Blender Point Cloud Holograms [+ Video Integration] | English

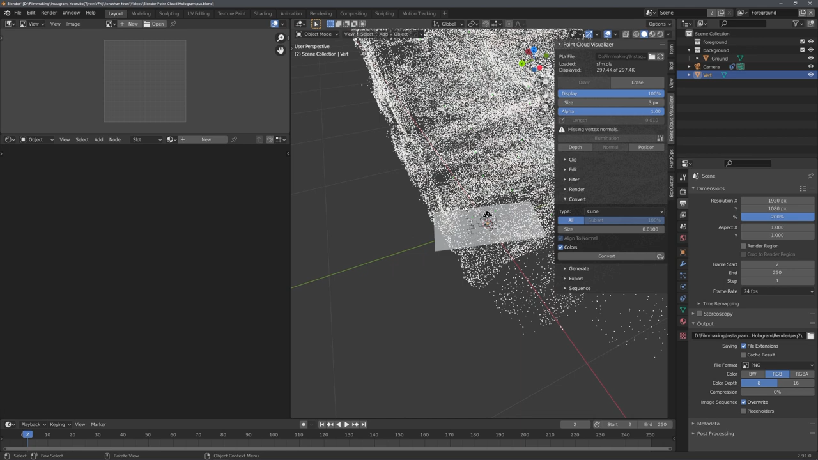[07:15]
Now you can see that a point cloud has been imported. But this of course is way too much, we only want the human.